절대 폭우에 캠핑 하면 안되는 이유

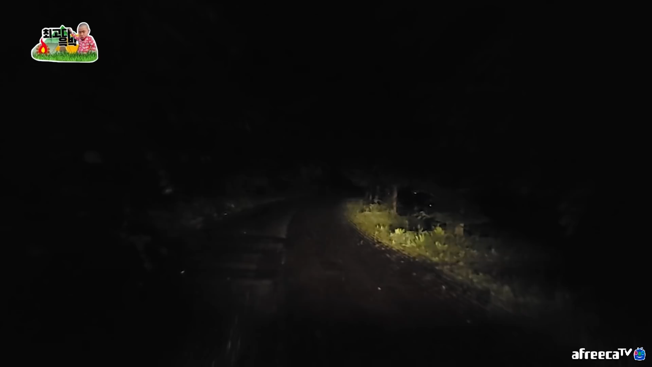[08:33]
와 저 비 개많이 오네 진짜 여기다가 가볼게 여러분들 와 이 정도 빗발이면 진짜 강이 아무리 넓어도 이거 강 금방 불어난다 형들 인정하시죠